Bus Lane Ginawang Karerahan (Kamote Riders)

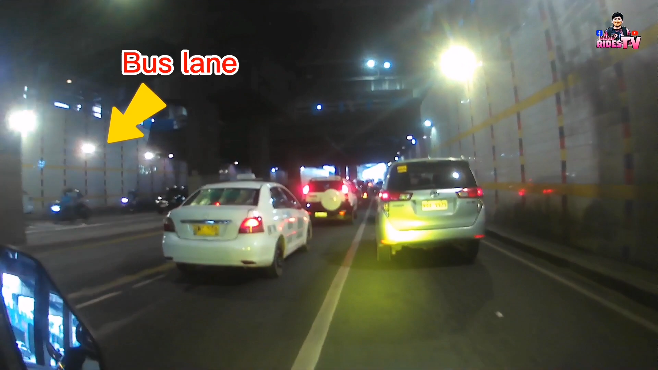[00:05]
Dun sila dumadaan guys yung mga motor, mga pasaway nung kahit bawal doon. Dahil lang mamadali sila kasi traffic dito sa bandang area,
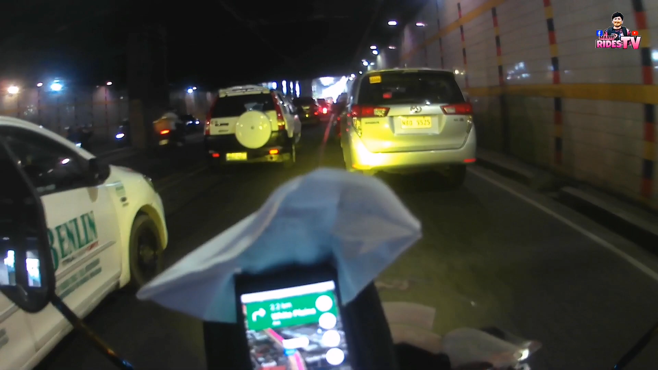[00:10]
dito sa talagang normal na daanan. Dito sa ano, tingnan mo oh. Woo, mga legendary! Wow, bus lane! Wow!